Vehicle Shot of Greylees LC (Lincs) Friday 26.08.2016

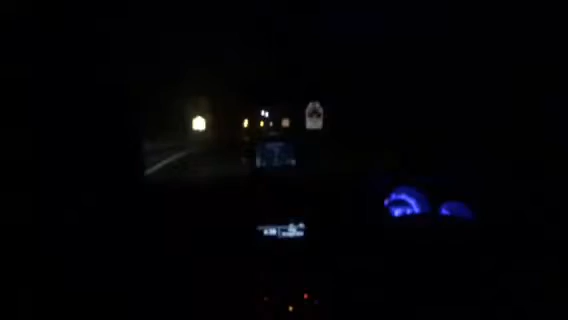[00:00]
Recognise Joe here. Now we have a vehicle shot at Greylees level crossing in Lincolnshire at night time. In half a mile, turn right onto Orsamy Drive.